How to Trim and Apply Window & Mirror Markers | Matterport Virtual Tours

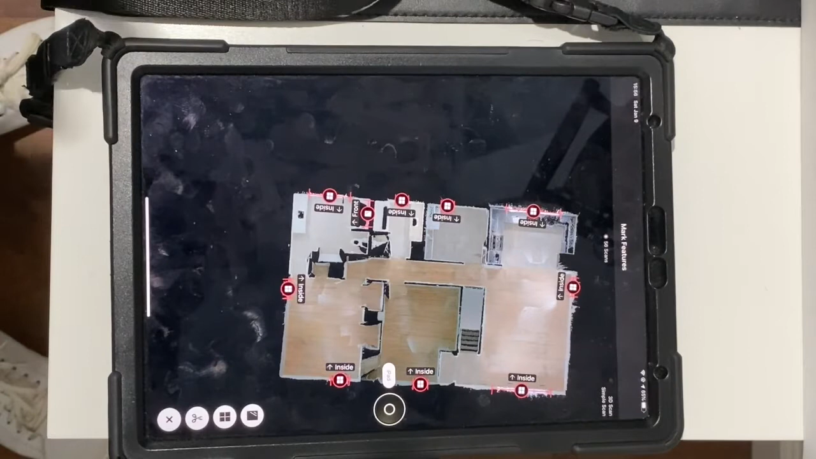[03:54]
here's the ceiling down view of the floor plan and they usually pretty maze
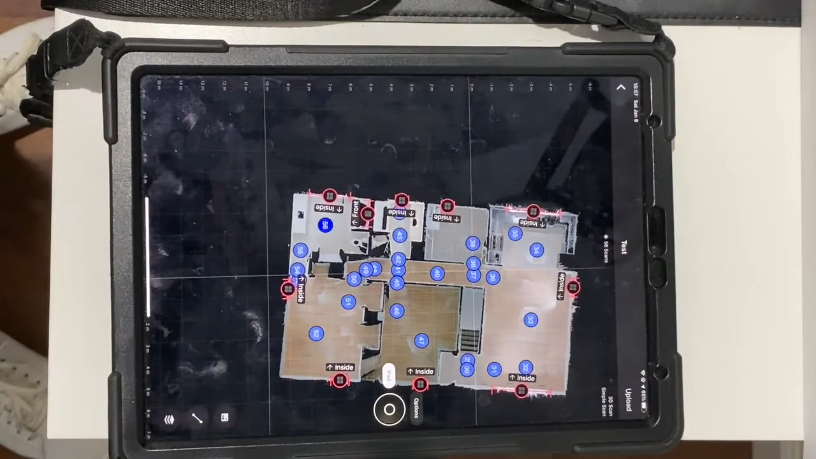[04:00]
because it is pretty interesting stuff here so anyways there we got our window indicators and our mirror and all our windows going around the house next you see these little frillies these
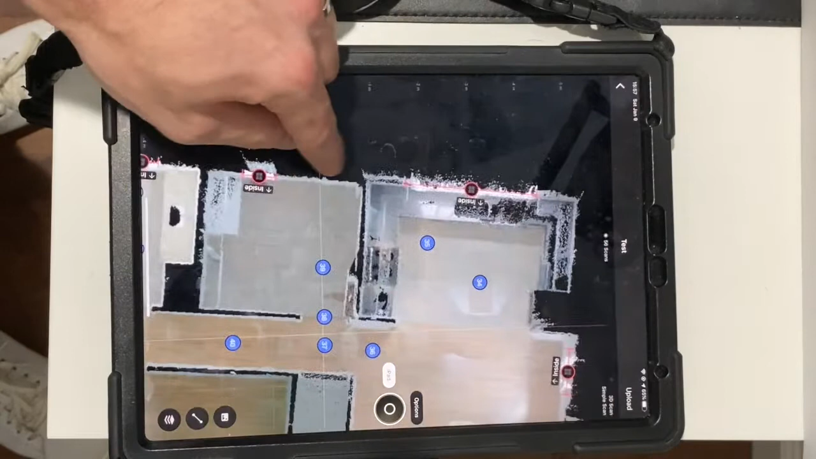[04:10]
little things is because as we mentioned with the mirror same thing with the windows the matterport camera thinks it's going on forever and so i did the data outside of
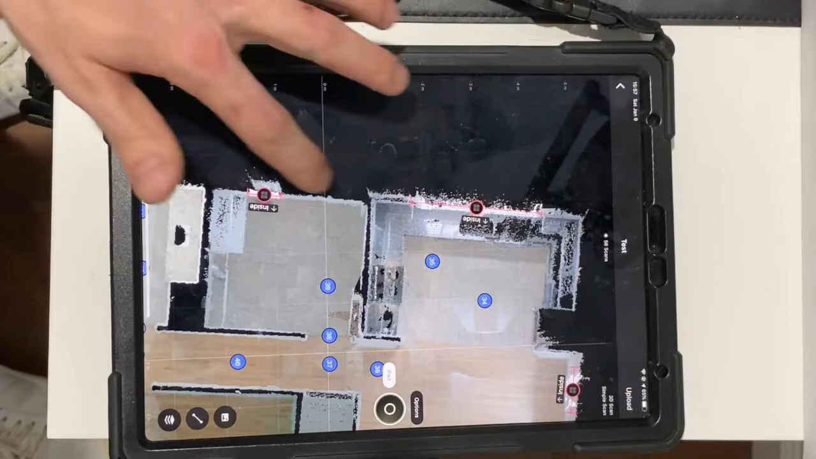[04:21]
the windows which is okay however is not visually pretty and so we go back to our toolbar by clicking on this line click that little scissor thing whoops let's remove that start over
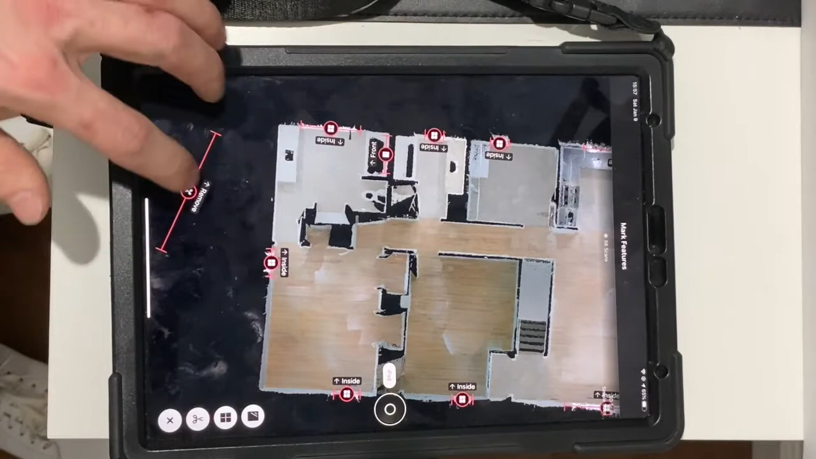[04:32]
yes click the little scissors and what we're going to do is i keep messing up i scratched that
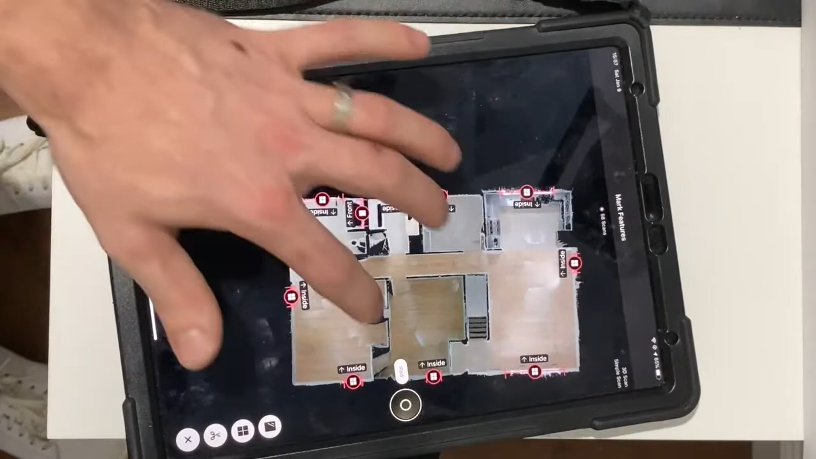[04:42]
what we're going to do is we're going to trim it and so i just find a good area let's trim this so you get the scissor you can start up here there we go make a straight line there
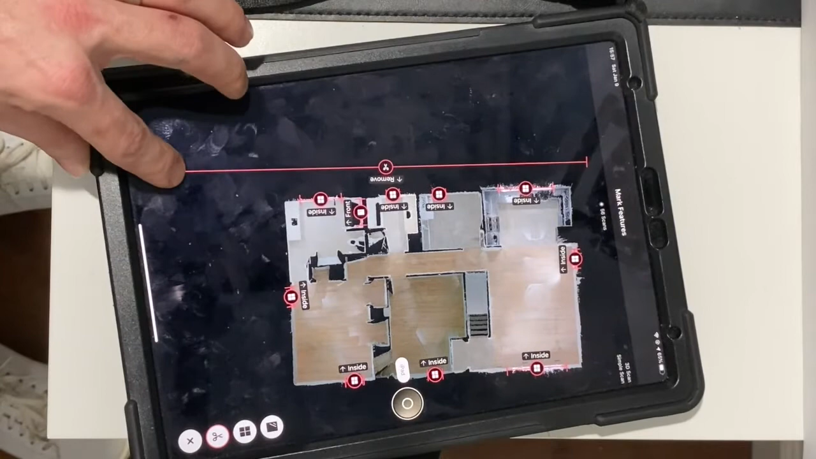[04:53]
i always go a little bit outside of it let's swap the label because we want to remove everything on
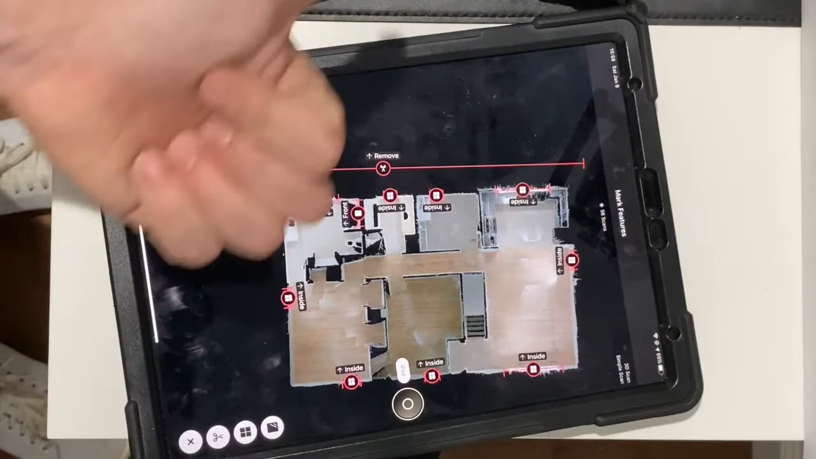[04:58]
this side line here's a line right here we want to remove everything
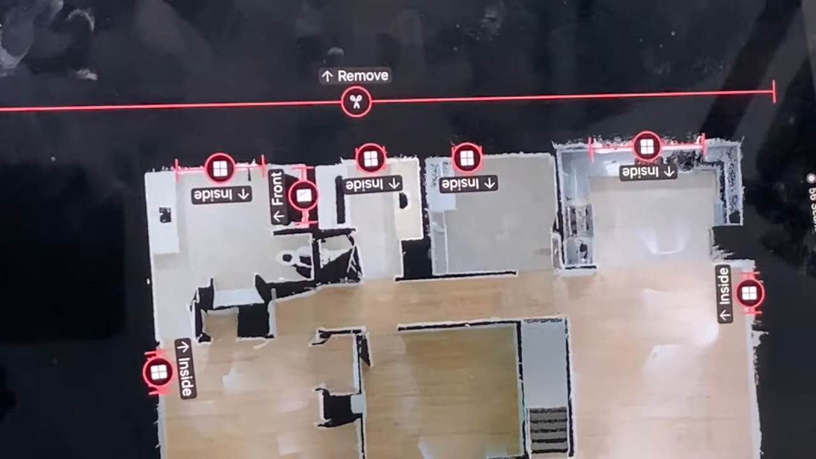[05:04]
outside of that line right there uh moving right along and so now i
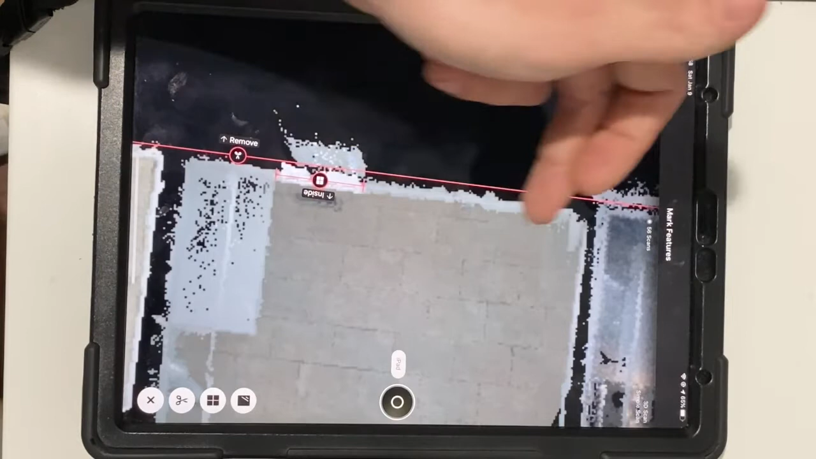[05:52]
remove lines instead of one huge line you can do a lot of stuff here uh maybe clean up my window the windows don't have to be perfect i thought they did in the beginning uh but as it turns out the technology
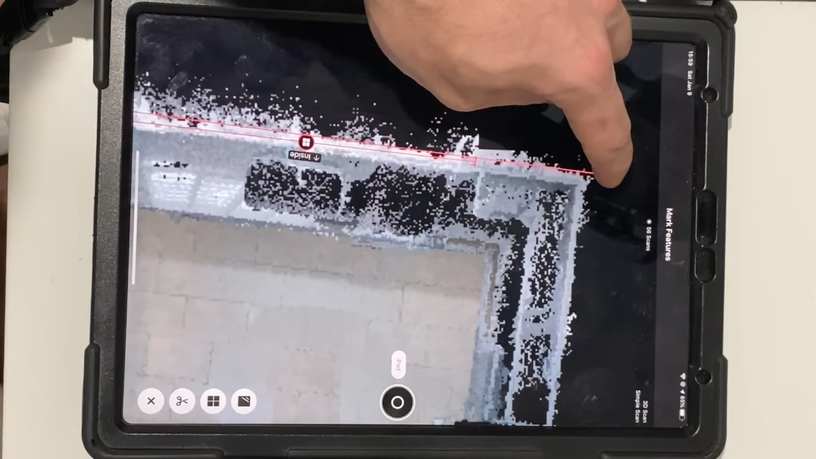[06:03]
is smart enough to kind of correct itself uh within reason so i got that one whole
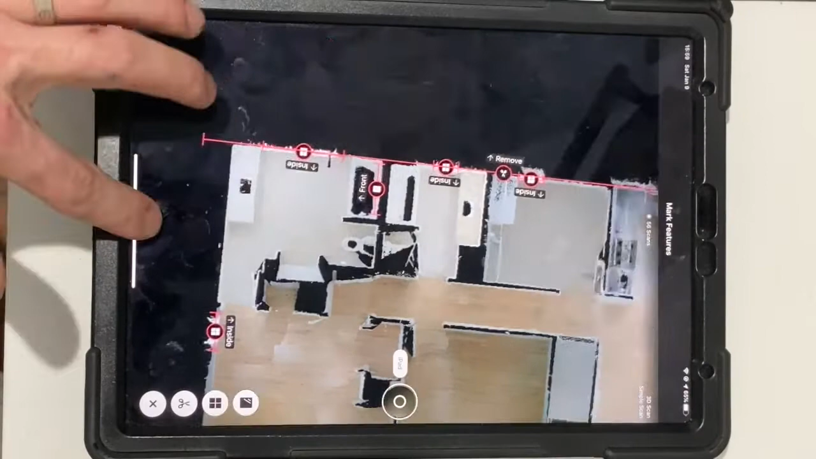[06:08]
line here so everything on this side of the red line it's gonna be gone and it makes a whole tour that much better oftentimes when i'm on zillow i see other virtual tube photographers they don't do this step and when you look at the tour as
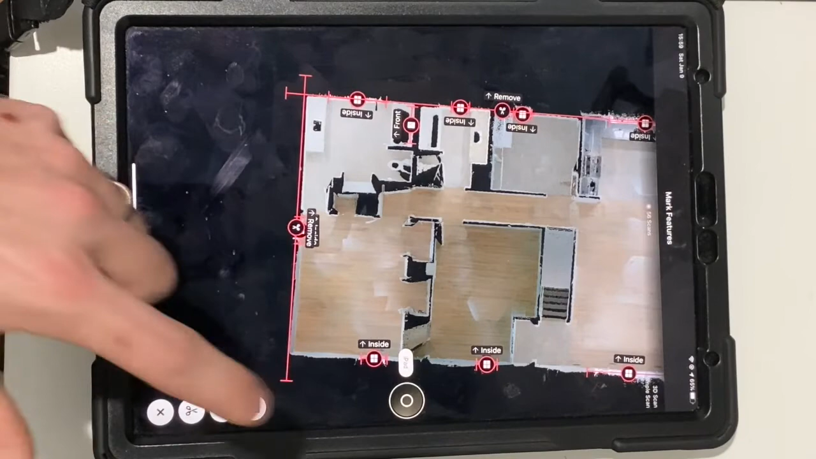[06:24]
a whole on the dollhouse view if you're familiar um it